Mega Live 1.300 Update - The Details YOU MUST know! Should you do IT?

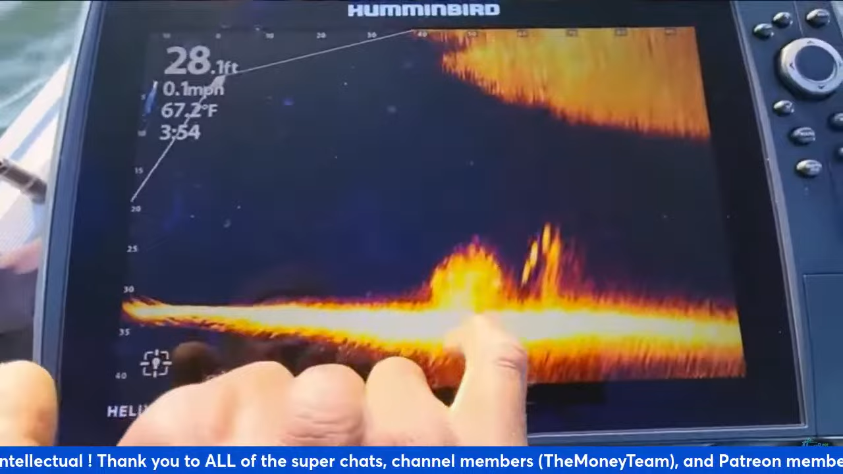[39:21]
On screen: depth 28.1 ft, water 67.2°F, speed 0.1 mph
out and go back down into that cover these bright areas that are in here those are the fish and you see these fish
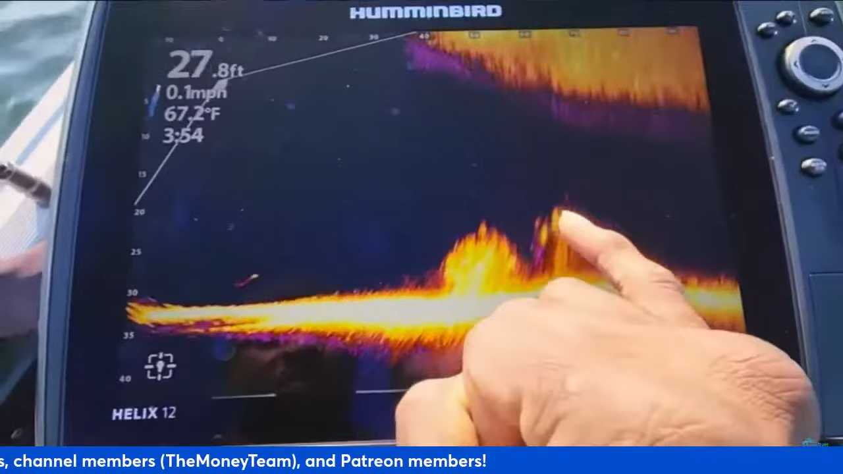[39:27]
On screen: depth 27.8 ft, water 67.2°F, speed 0.1 mph
right here just kind of suspended they're sitting at about 25 feet down and right now
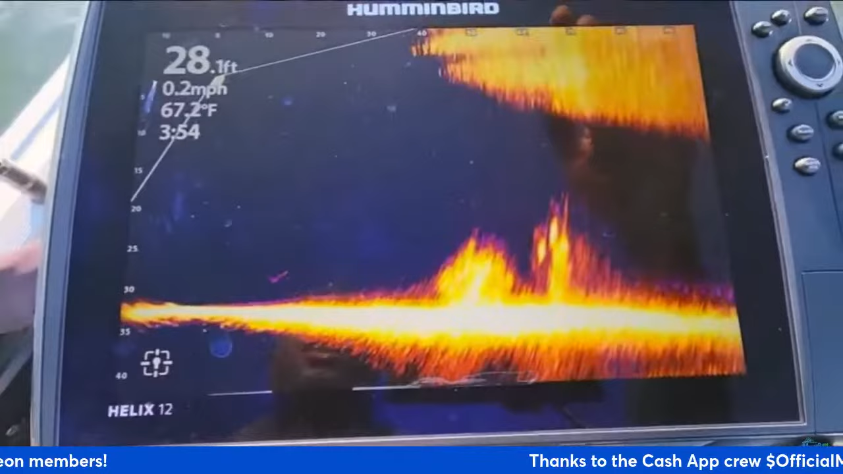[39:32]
On screen: depth 28.1 ft, water 67.2°F, speed 0.2 mph
there's kind of a glare from the sun um i'm kind of guessing that's what this is up here it
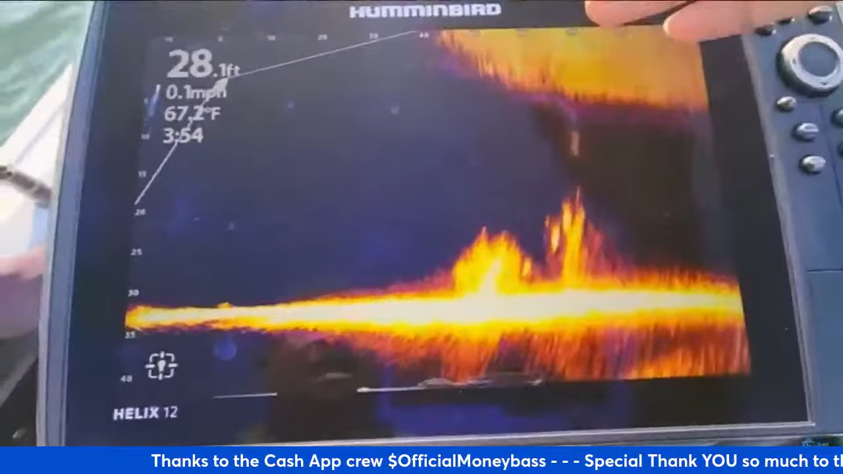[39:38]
On screen: depth 28.1 ft, water 67.2°F, speed 0.1 mph
does not show up all the time it really has just depended on where i have been at on the lake sometimes
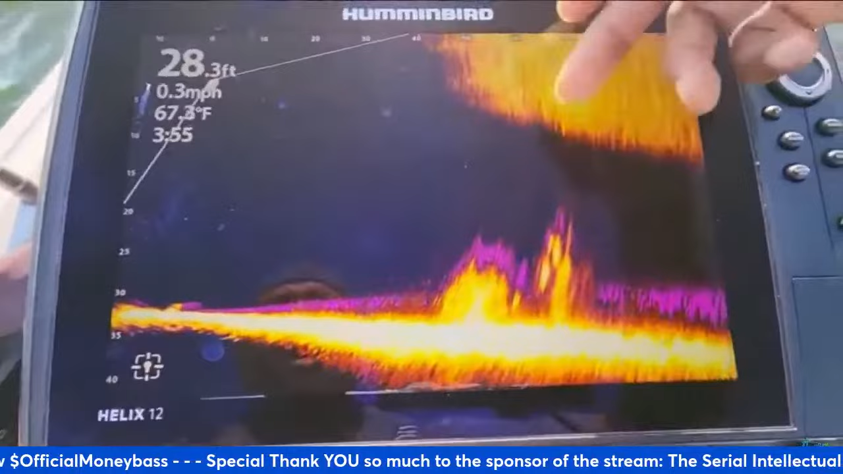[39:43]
On screen: depth 28.3 ft, water 67.3°F, speed 0.3 mph
i'll have this on the screen sometimes i won't and of course um everybody that was around
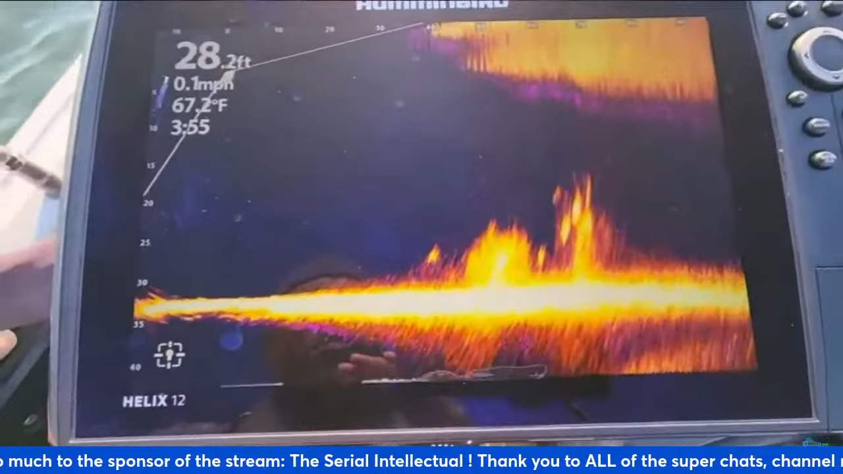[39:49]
On screen: depth 28.2 ft, water 67.2°F, speed 0.1 mph
dealing with this type of uh noise at the top of the screen during the pollen season we know that that is a big issue once that pollen season uh starts up all right so let's just take a look and see what we
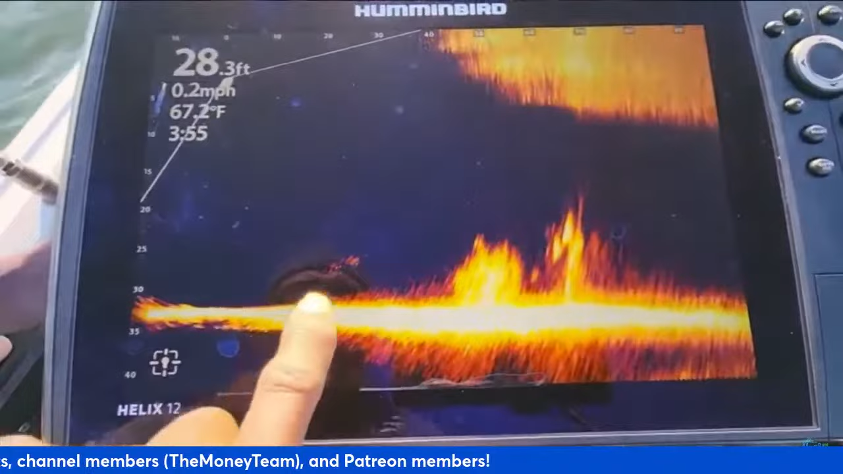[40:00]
On screen: depth 28.3 ft, water 67.2°F, speed 0.2 mph
have down here so here's some fish that are traveling towards that brush paddle and you see they're coming
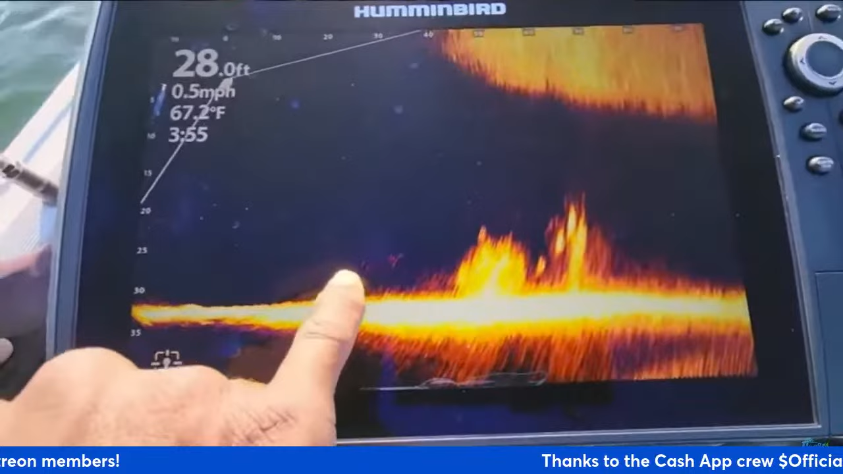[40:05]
On screen: depth 28.0 ft, water 67.2°F, speed 0.5 mph
from left to right and they're leaving that purple haze behind them so that is the persistence
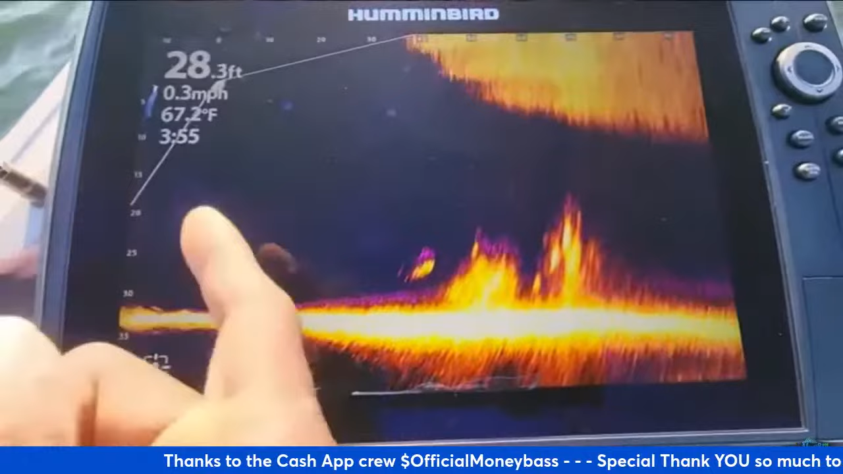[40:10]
On screen: depth 28.3 ft, water 67.2°F, speed 0.3 mph
mode so it just lets you see from what direction those fish are traveling so it's basically like a trail all right so there we go so you can see those fish sitting right on the top
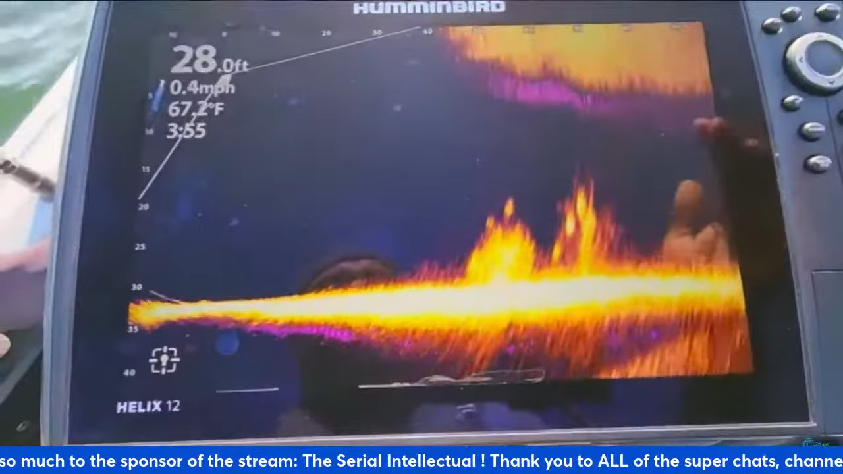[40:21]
On screen: depth 28.0 ft, water 67.2°F, speed 0.4 mph
of the brush pad there's some fish right in here in between sitting at about 60 feet out all right so let me go ahead and get this cast in here and what i'm doing is just trying to cast right in between here so we can see
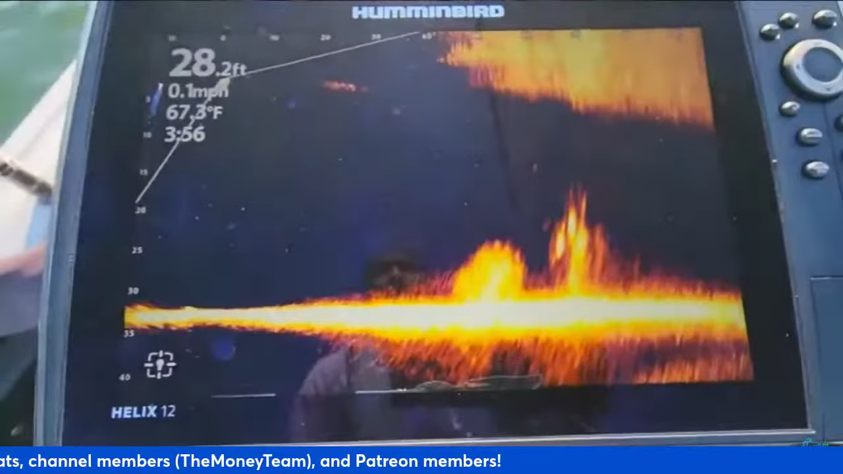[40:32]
On screen: depth 28.2 ft, water 67.3°F, speed 0.1 mph
how those fish react to this bait all
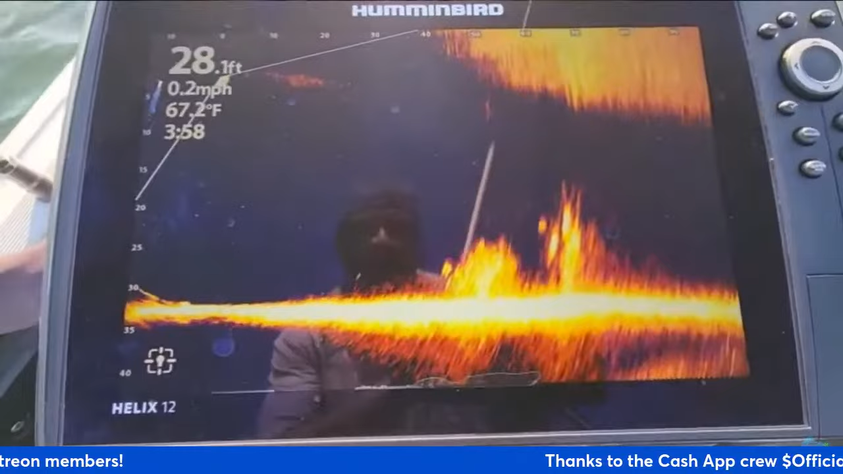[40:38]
On screen: depth 28.1 ft, water 67.2°F, speed 0.2 mph
right and there we go the cast hit at about 50.
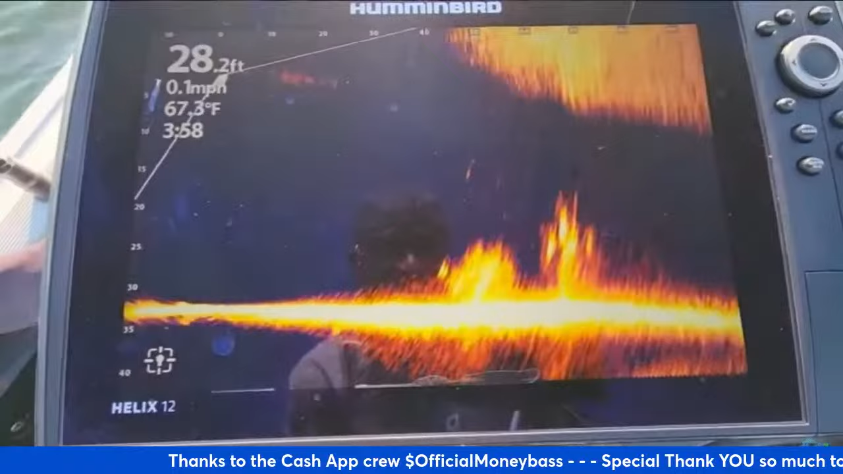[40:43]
On screen: depth 28.2 ft, water 67.3°F, speed 0.1 mph
you can see my bait kind of falling down right here and let's just track it all the way down there are some fish right here waiting for that bait to come down there all right there is the shaky head falling right down in there with those fish rat let's see if they follow it down yep so you can see those fish kind of followed it
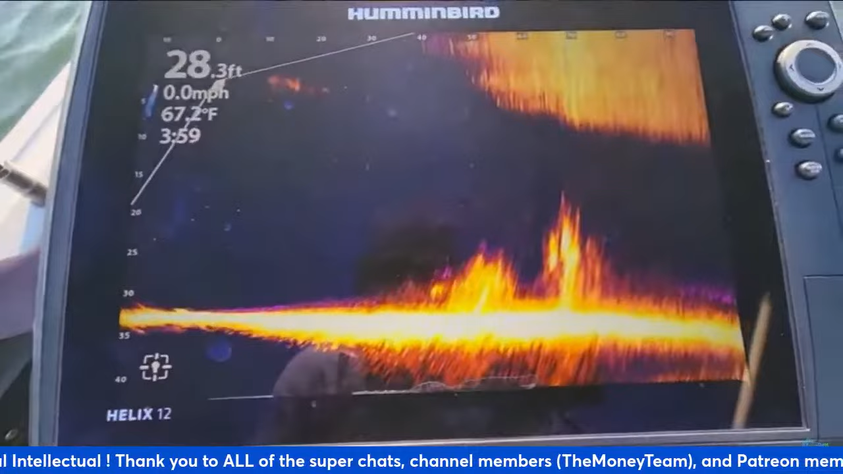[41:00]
On screen: depth 28.3 ft, water 67.2°F, speed 0.0 mph
but they did not follow it all the way down to the bottom so those may not
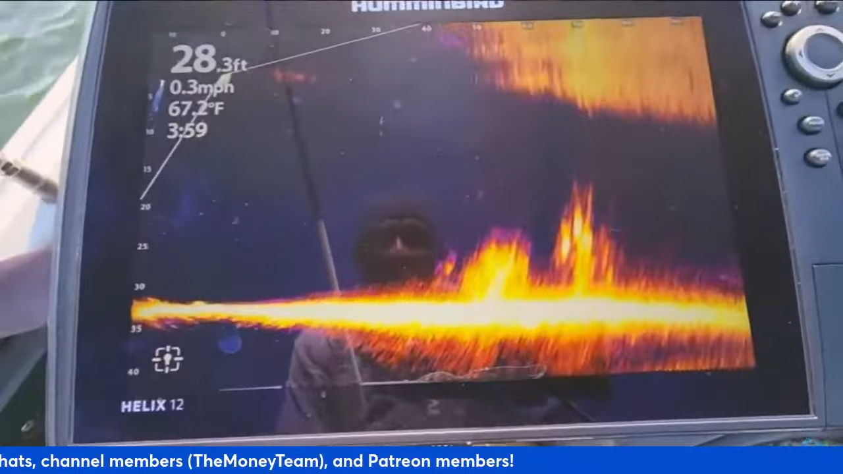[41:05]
On screen: depth 28.3 ft, water 67.2°F, speed 0.3 mph
be bass guys could be some striper out there sometimes those are kind of curious and we'll still check out
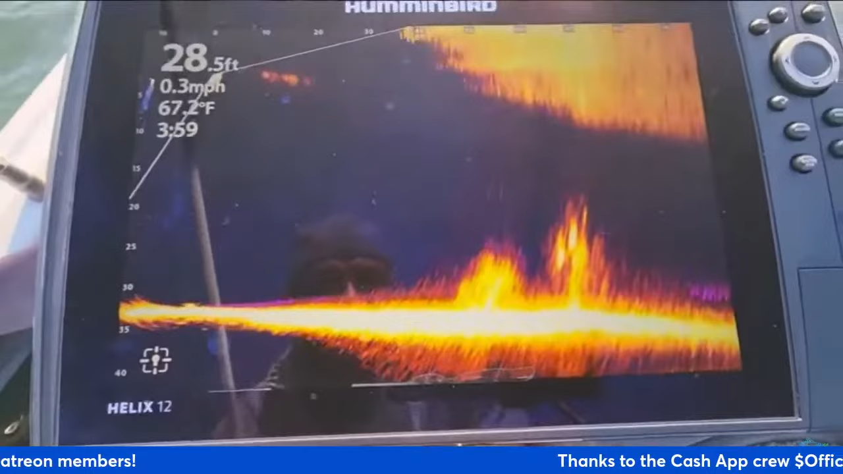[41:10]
On screen: depth 28.5 ft, water 67.2°F, speed 0.3 mph
the bait all right so that is the shaky head let me see if i can get one more cast out there for you
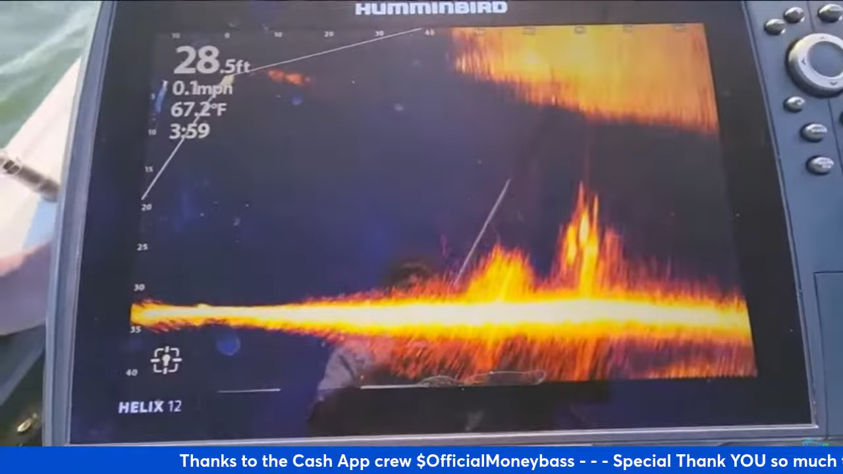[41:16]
On screen: depth 28.5 ft, water 67.2°F, speed 0.1 mph
you can see it as it's coming back to the boat right here